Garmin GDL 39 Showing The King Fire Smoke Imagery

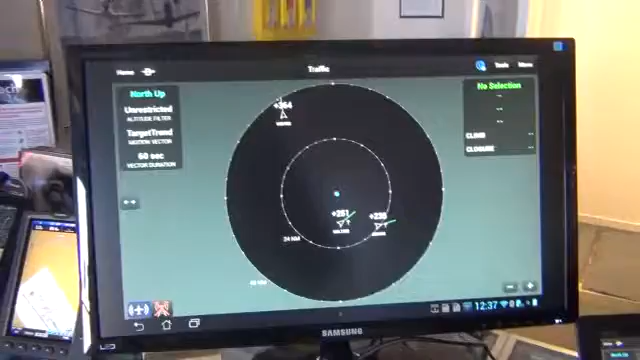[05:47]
We're still on the same application. But this is another mode. As you can see, we've got the United Airlines flight here.
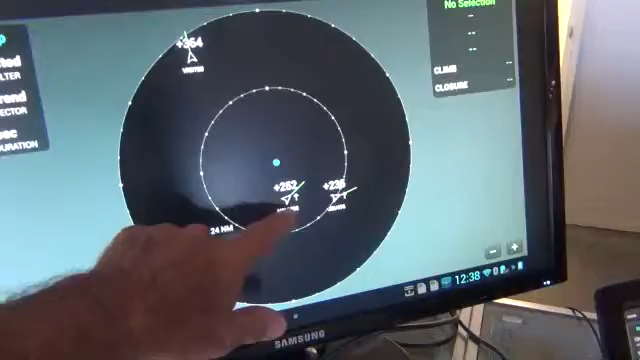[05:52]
The JetBlue and whatever that is. If we tap this. Of course.
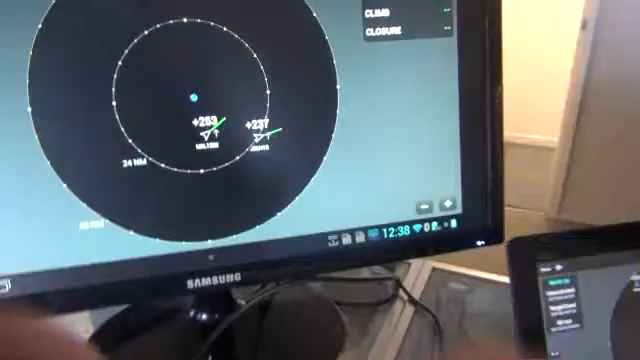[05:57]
Right now there's no selection. If we tap this on the other unit.
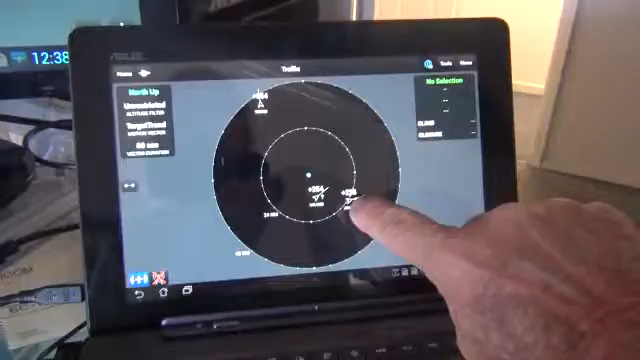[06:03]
Alright. You see where it popped up there. Now that's JetBlue 416 EDSB.
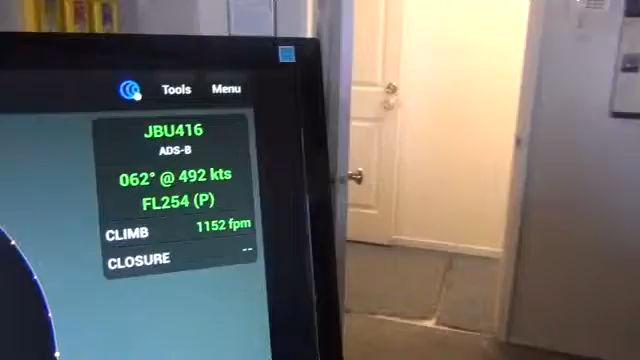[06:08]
They're flying on a heading of 62 degrees at 495 knots.
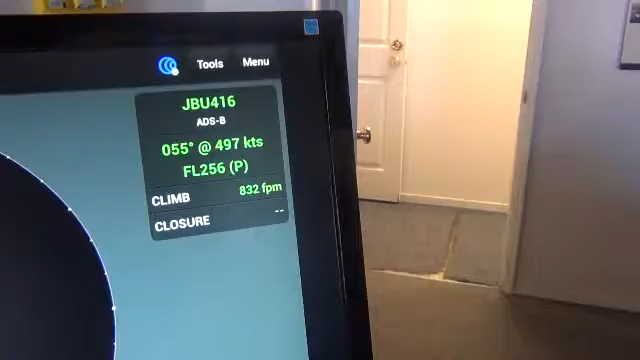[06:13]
Flight level 256. They're climbing at 832 feet per minute.
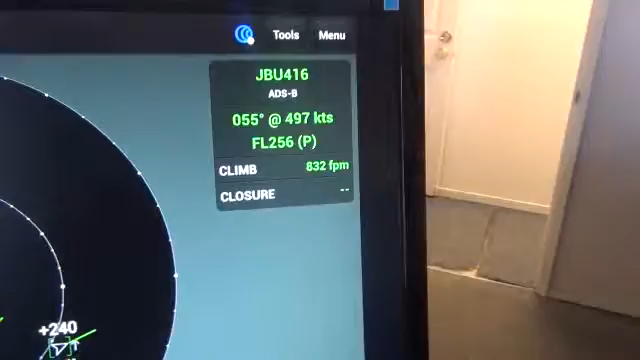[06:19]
So we can then go to another target.
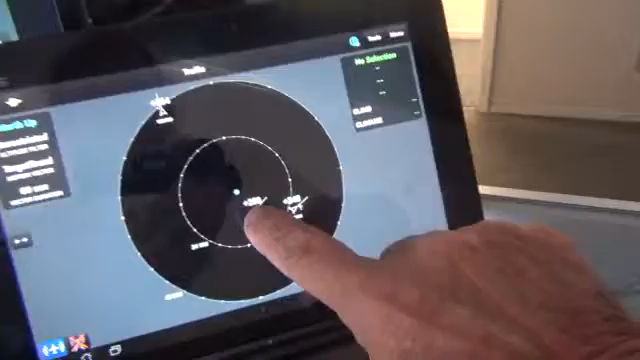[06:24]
We'll go to United Airlines. Which is this guy right here.
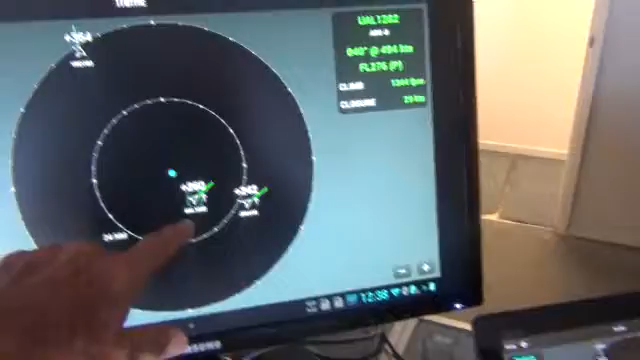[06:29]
UAL 1282. Which is mimicked up here. UAL 1282.
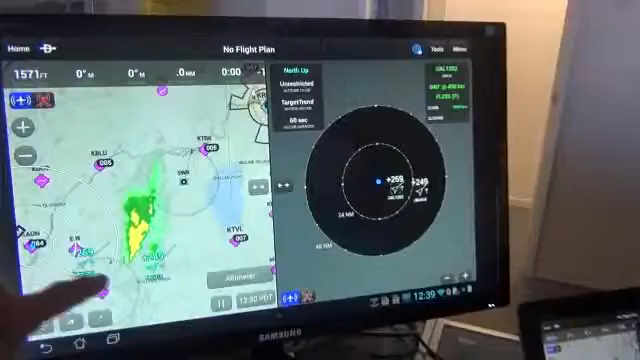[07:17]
We've got them here. And we've got the information here. We can make that go away by. Oops. Not that button.
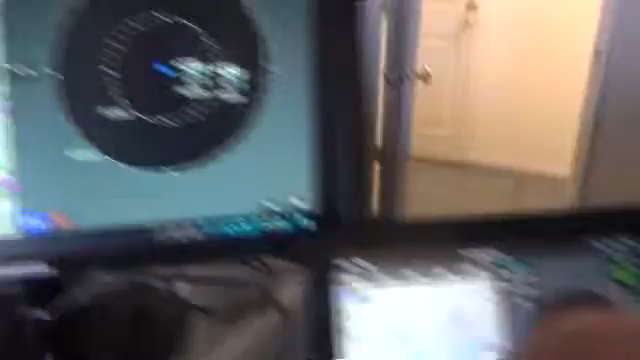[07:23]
I keep wanting to push the wrong screen. Hit this here.
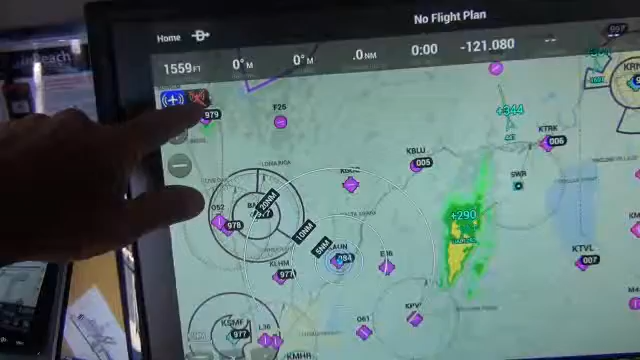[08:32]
Right now we're not getting any data from the ground. We're all however.
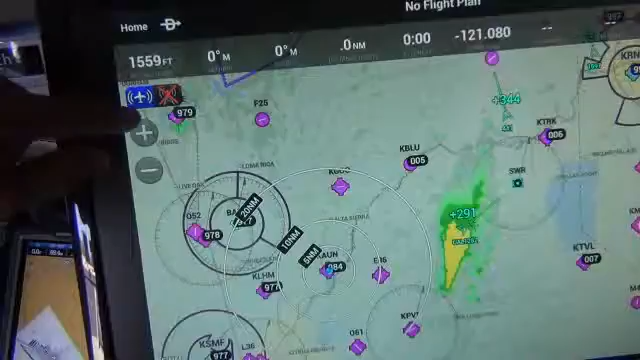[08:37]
Showing that we're picking it up from aircraft. So these aircraft here. Are re-radiating data that we're picking up. So if there's another aircraft that's over here. That we're not really.
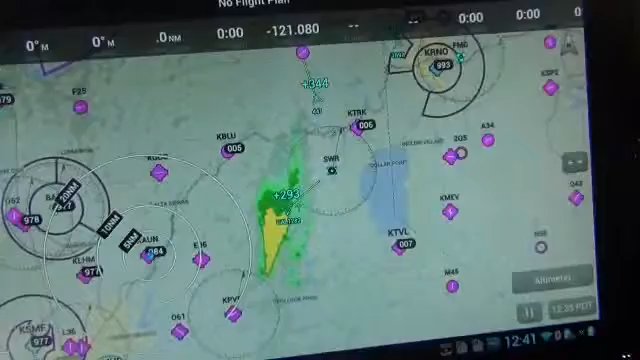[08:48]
In contact with. With our GDL 39. This aircraft is picking up various aircraft around it.
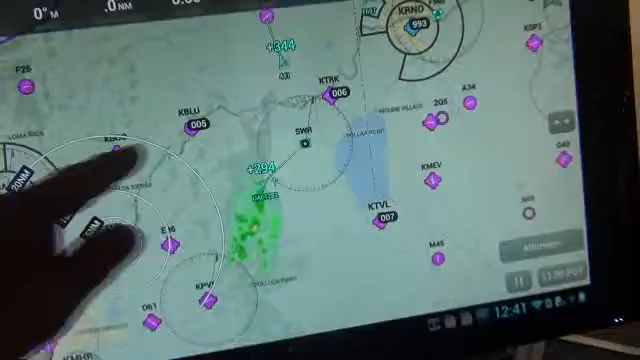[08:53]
And is rebroadcasting it. And we're picking it up on our antenna.
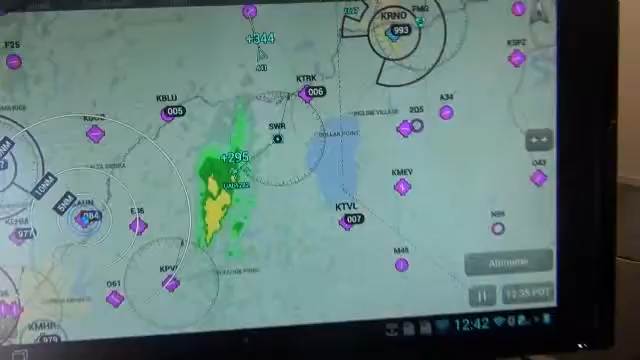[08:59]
I'll show you that here in a minute too. But what I want to show you. That's interesting. Is if I go in here. And I click the menu thing again.